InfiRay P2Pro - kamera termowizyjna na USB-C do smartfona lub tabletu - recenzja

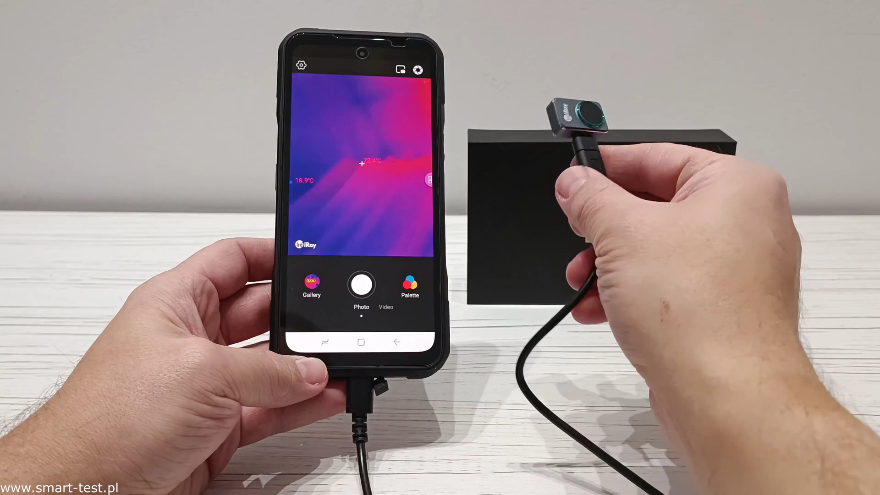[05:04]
I teraz jak widzicie, po uruchomieniu kamery od razu mamy tutaj obraz z tej kamery przesyłany
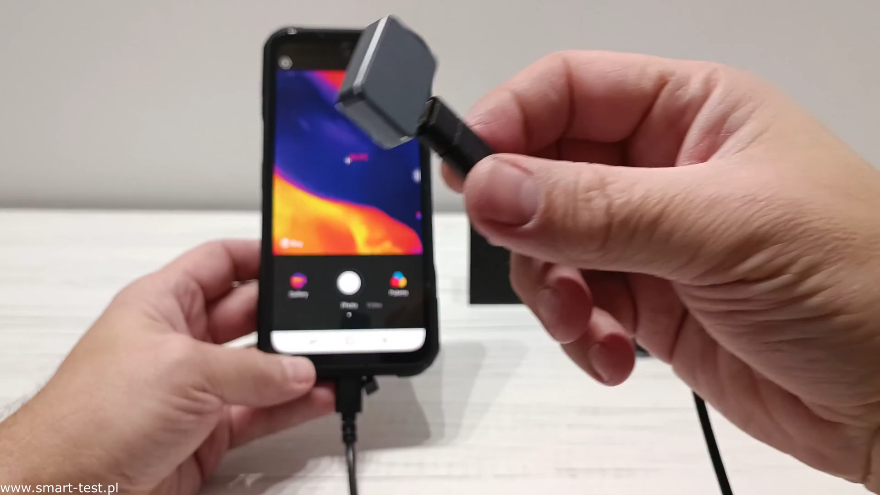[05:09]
bezpośrednio na ekran telefonu.
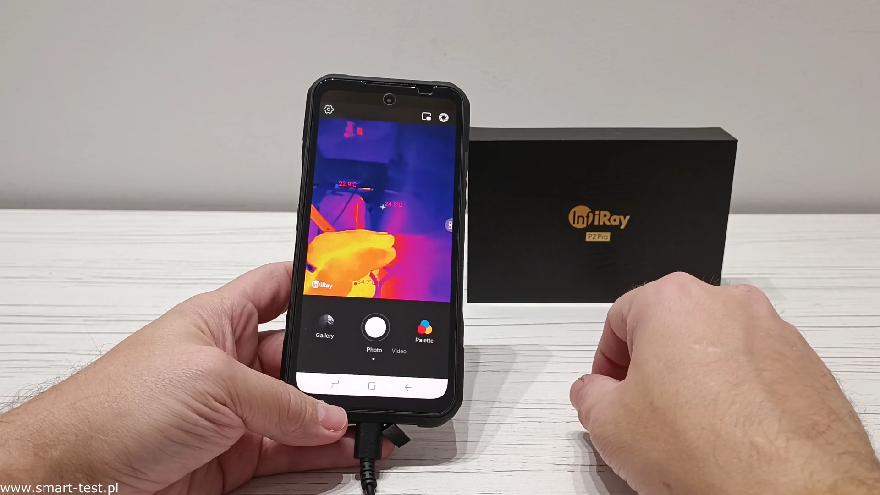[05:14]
Ok, przejdźmy sobie teraz do funkcji, w jakie ta aplikacja została wyposażona.
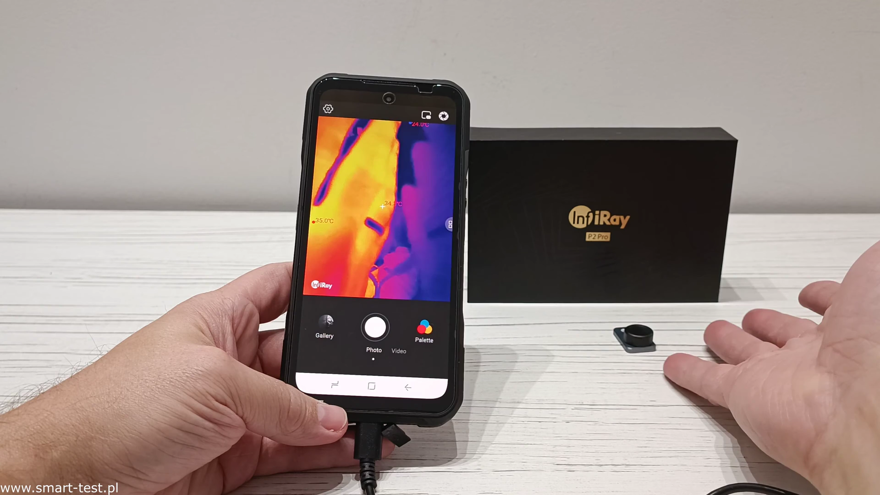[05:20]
Jak widzicie, teraz na ekranie jest moja dłoń, są też pomiary temperatury mojej dłoni. I teraz jeżeli chodzi o palety kolorystyczne, to zobaczcie, możemy korzystać z palety White Hot, czyli tutaj biały kolor będzie najcieplejszy. Następnie jest właśnie ten domyślny Iron Red. Następnie są trzy palety odnośnie tęczy.
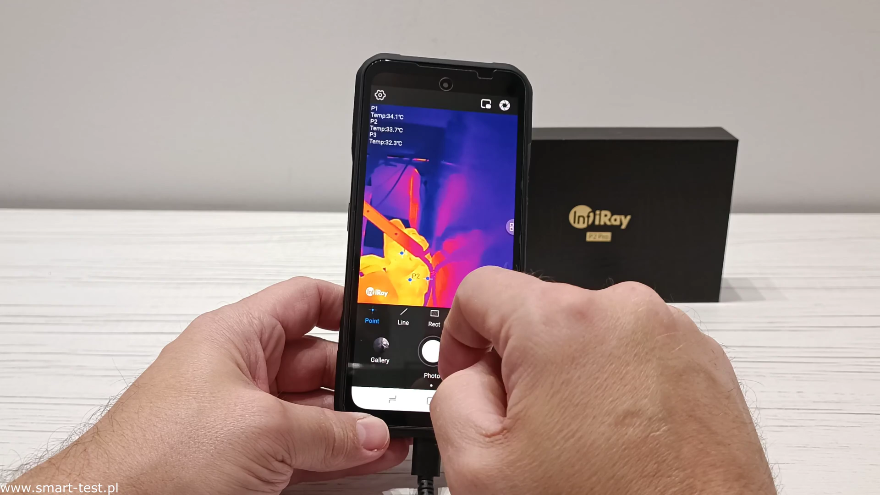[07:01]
Takich punktów możemy sobie tutaj kilka zaznaczyć i mamy dokładne temperatury poszczególnych punktów na mierzonym obiekcie. Następnie usuwamy tą opcję i wybieramy sobie opcję linii. Opcja linii to jest sobie linię i wówczas na linii mamy najcieplejszy, najchłodniejszy punkt i też jest mierzona różnica pomiędzy tymi punktami.
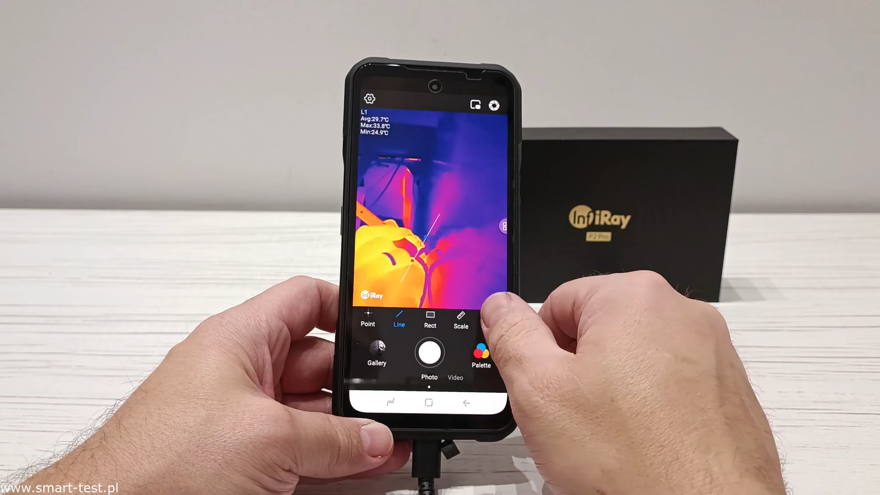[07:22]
On screen: max 33.8°C
Kolejna opcja to jest obszar i teraz na przykład zaznaczamy sobie dany obszar i w tym danym obszarze kamera nam będzie mierzyła tą najwyższą i najniższą temperaturę, natomiast pozostały obszar na zewnątrz nie jest brany pod uwagę. No i ostatnia opcja to jest skala i teraz możemy sobie na przykład regulować zakres temperatury,
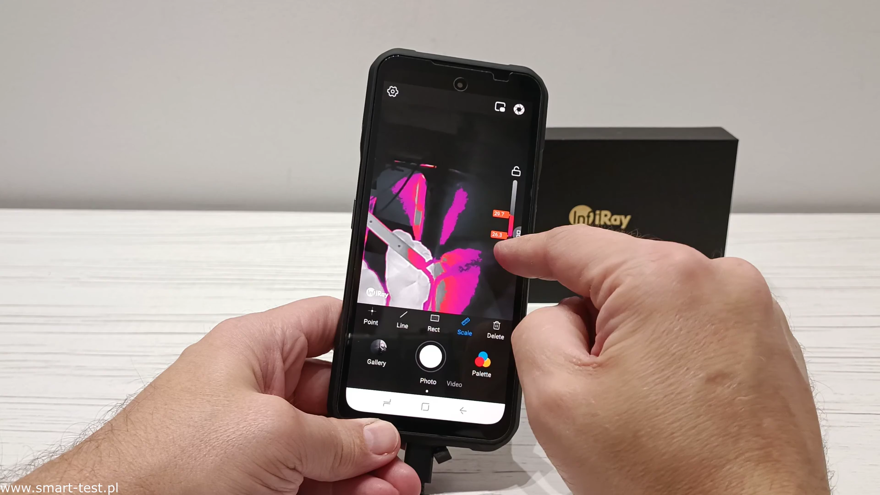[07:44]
czyli obiekty powiedzmy pomiędzy 26,3 a 29,7 stopnia i tylko te obiekty są nam tutaj pokazywane.
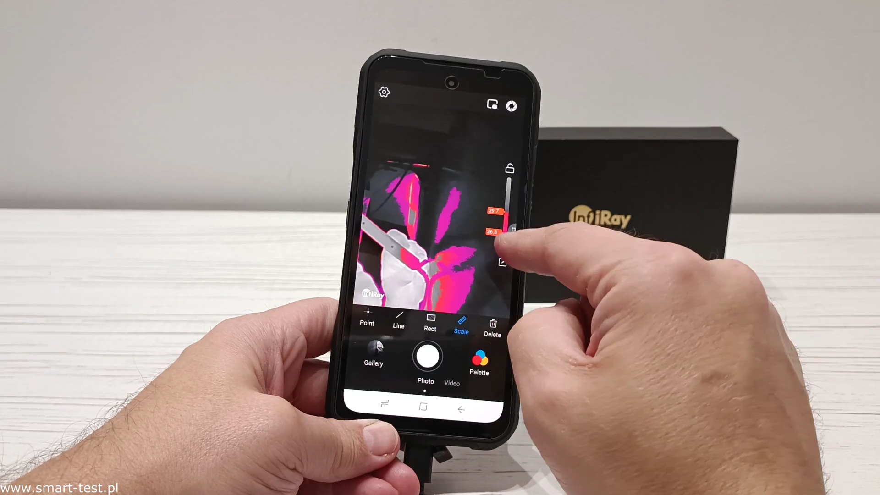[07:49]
Tak więc jak widzicie dużo możliwości, jeżeli chodzi o ten termometr profesjonalny.
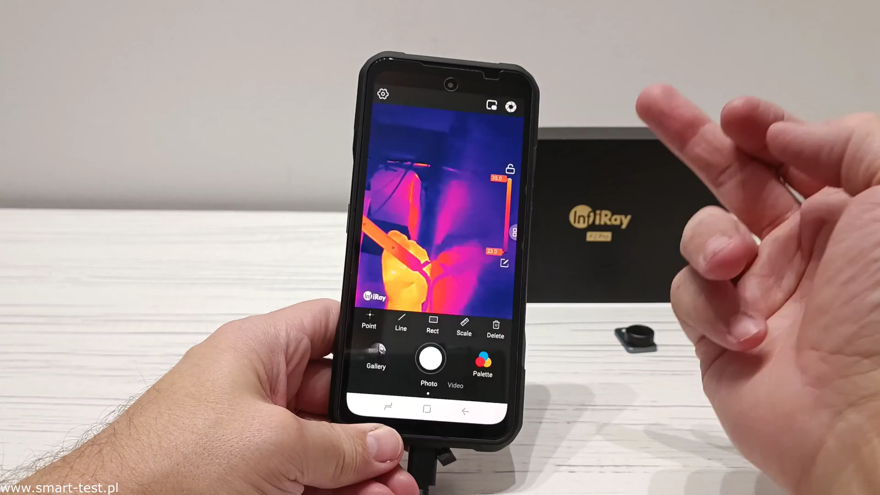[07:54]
W ustawieniach możemy też sobie zmienić jednostki temperatury.
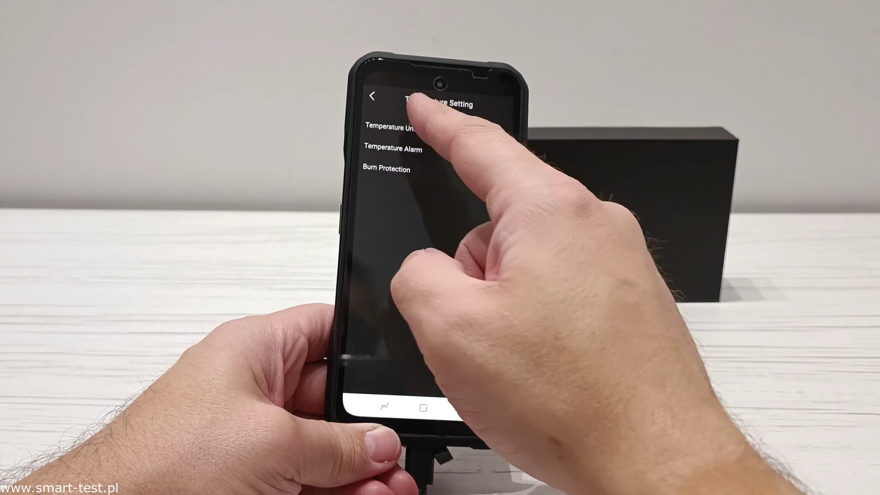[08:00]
To co mi się podoba w tej kamerze, to przede wszystkim jeszcze dwie rzeczy,
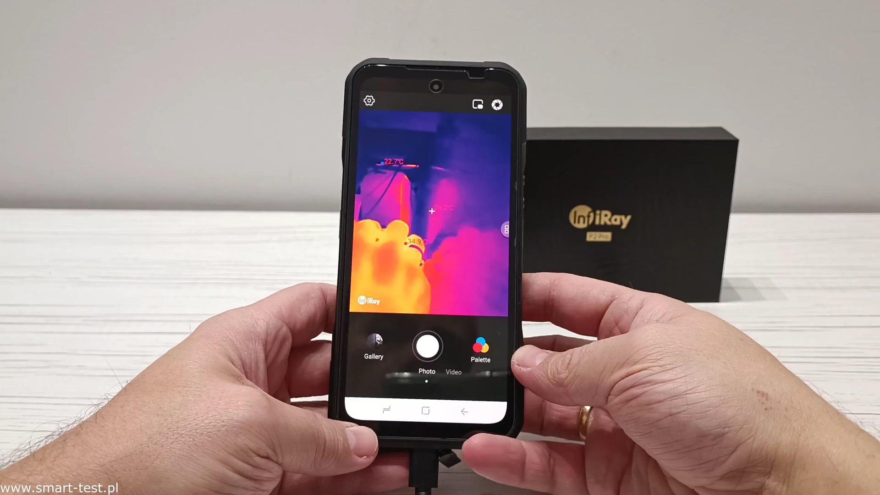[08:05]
a mianowicie mamy możliwość w każdym momencie wykonania zdjęcia obiektu, który mierzymy i mamy możliwość nagrywania materiału wideo, czyli możemy sobie uruchomić kamerę i nagrywać materiał wideo,
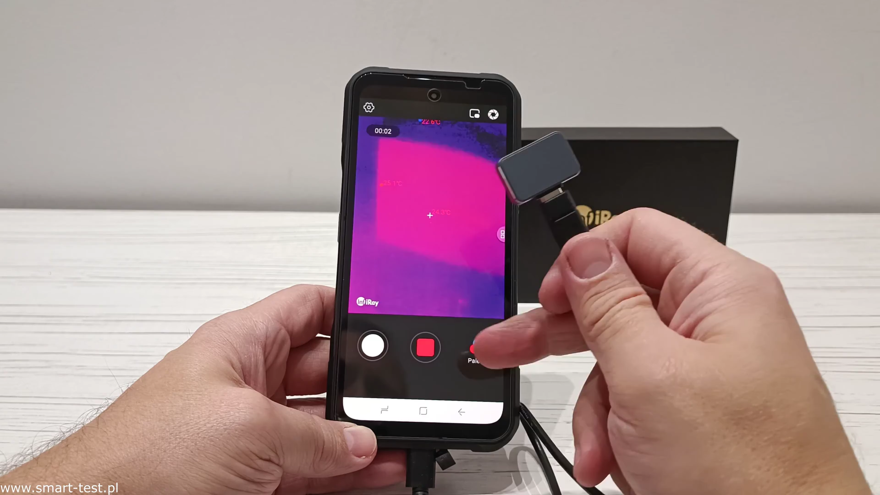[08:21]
czyli sobie gdzieś mierzymy, jakieś pomiary dokonujemy i to wszystko możemy sobie zarejestrować w formie filmu. Za chwileczkę właśnie takie filmy będziecie mogli zobaczyć, przykładowe filmy zarejestrowane tą kamerą w różnej sytuacji.
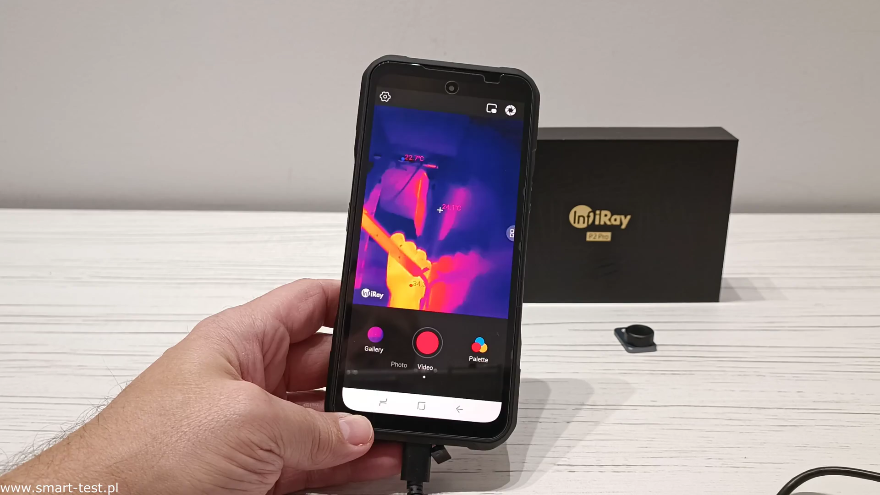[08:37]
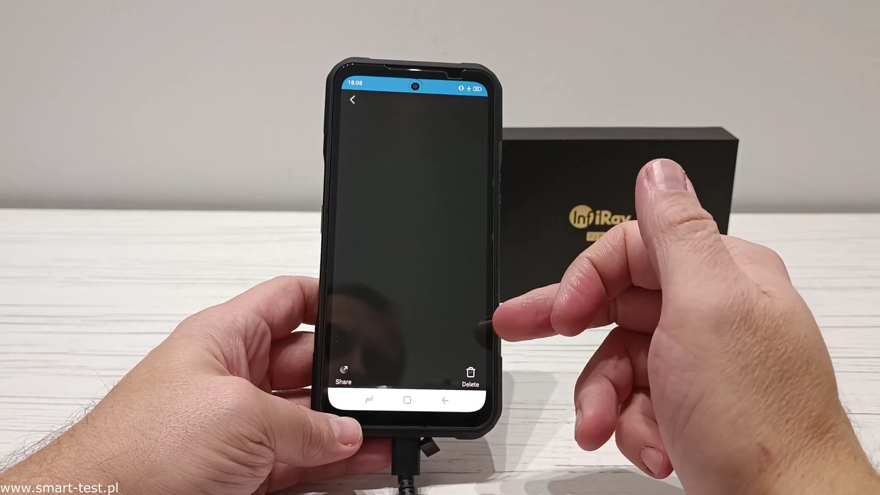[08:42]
Następnie wchodzimy sobie do galerii i w galerii mamy wszystkie nasze zdjęcia, czy też nagrania zarejestrowane tą kamerą.
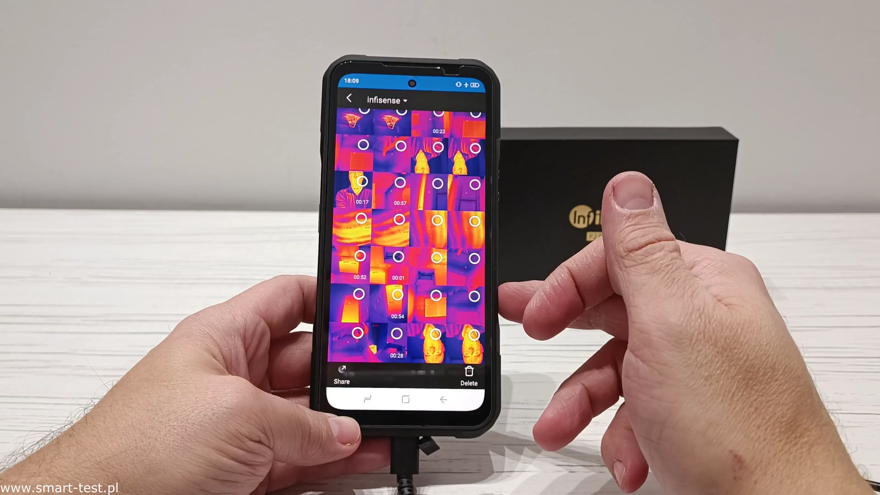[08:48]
Taką prezentację za chwileczkę takich różnych nagrań Wam pokażę,
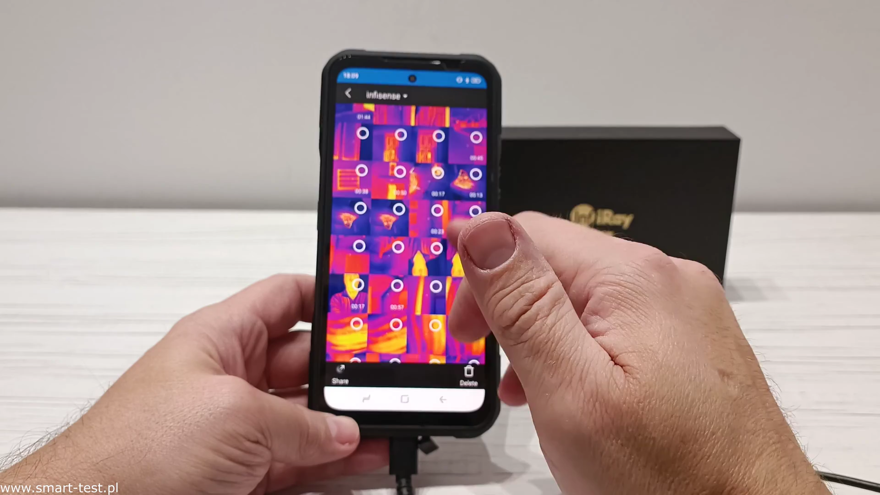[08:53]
natomiast tak na szybko zobaczcie na przykład nagranie czajnika na kuchence gazowej, jak rozchodzą się temperatury.
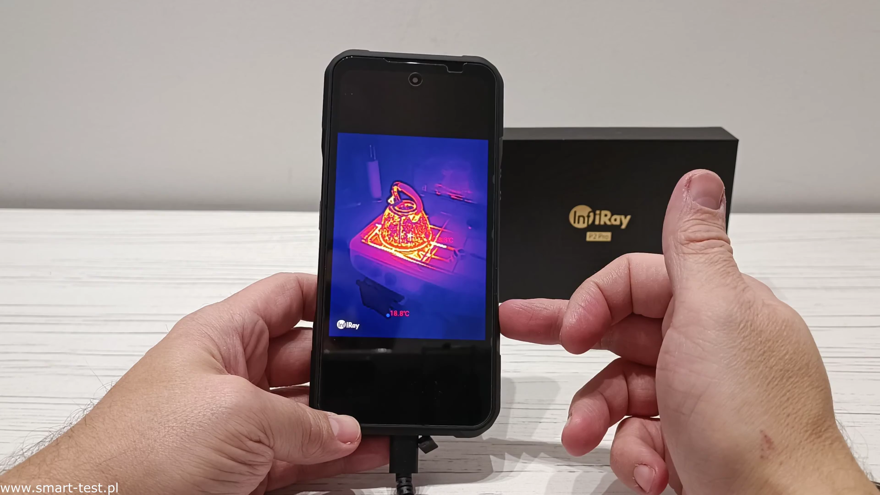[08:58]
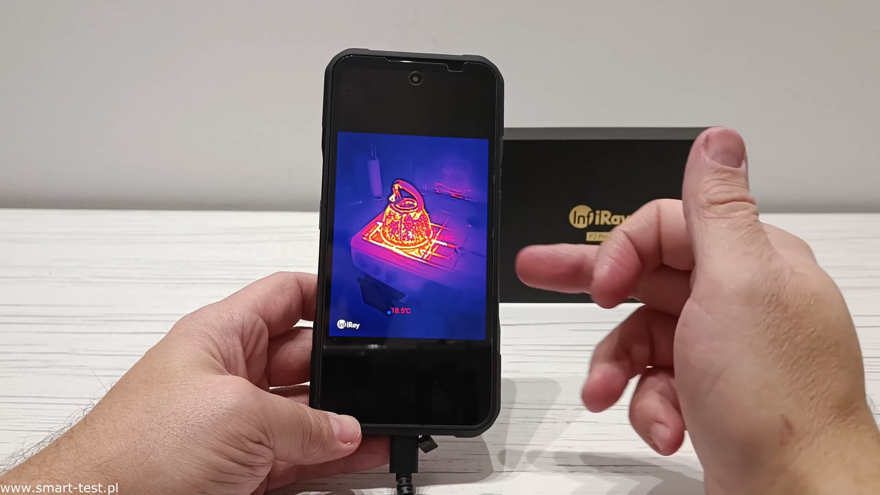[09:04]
To jest oczywiście nagranie w czasie rzeczywistym, które było zarejestrowane.
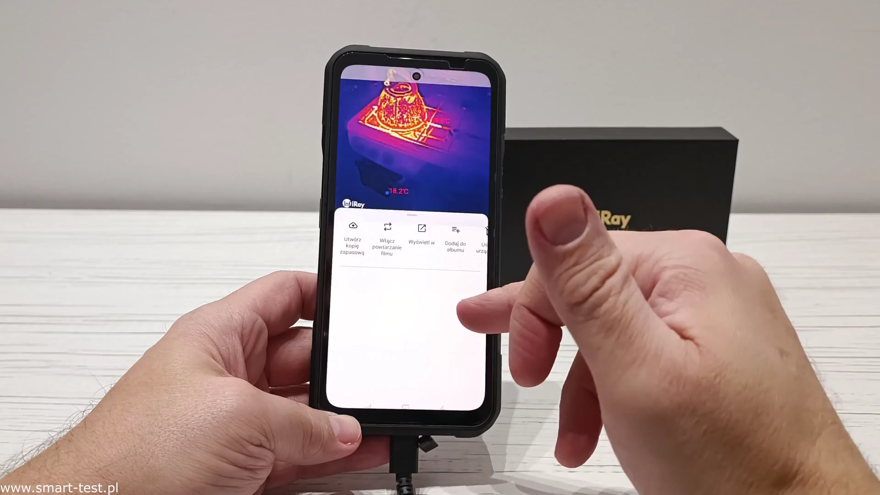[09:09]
Tak więc bardzo ciekawa funkcja, bardzo dobrze to wszystko działa i wygląda.